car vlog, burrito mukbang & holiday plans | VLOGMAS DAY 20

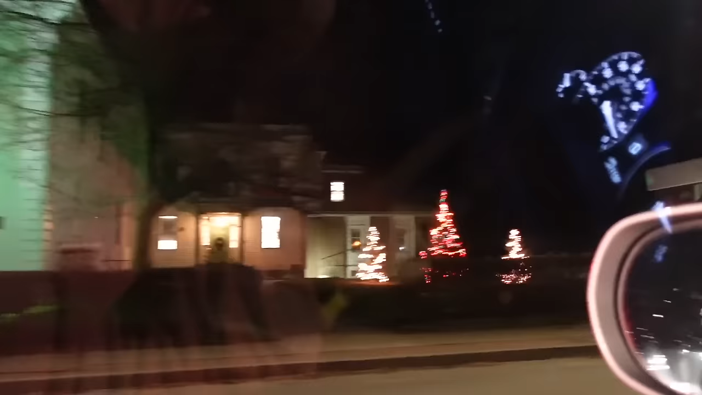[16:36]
I don't know. Absolutely. Every time I drive into Brattleboro at night,
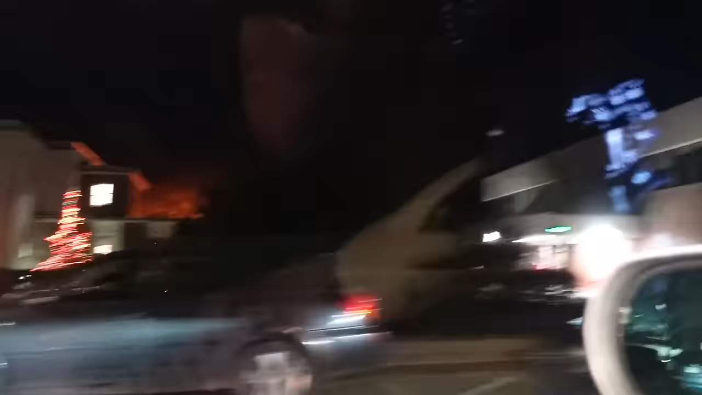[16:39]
I'm just like, oh my God, it's so festive.
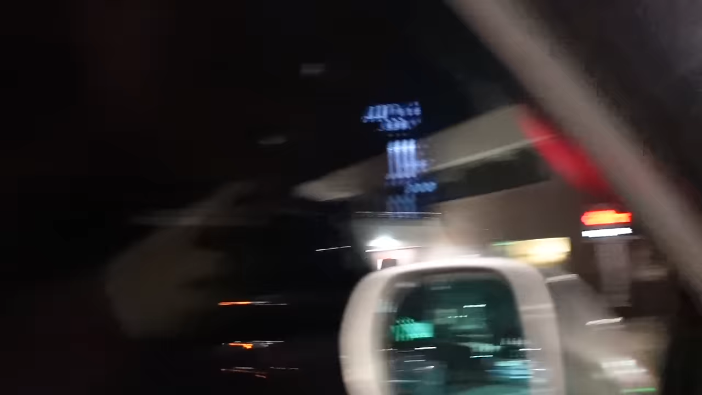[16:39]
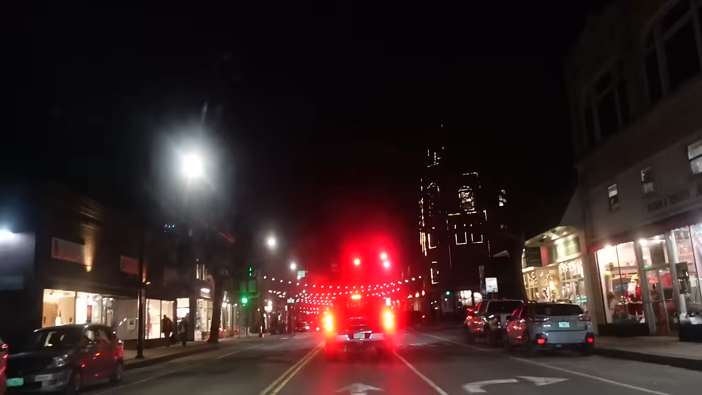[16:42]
Look at it. Even the hardware store has a festive window display up. Love that for them. Also, this building is my personal fave right across from Pliny Park. Oh, it's all just adorable. Sometimes I get comments on the vlogs that are like, Brattleboro reminds me of Stars Hollow. And I'm like, wow, that's kind of cute. I watched all of Gilmore Girls last year and then like a little bit into the beginning of this year.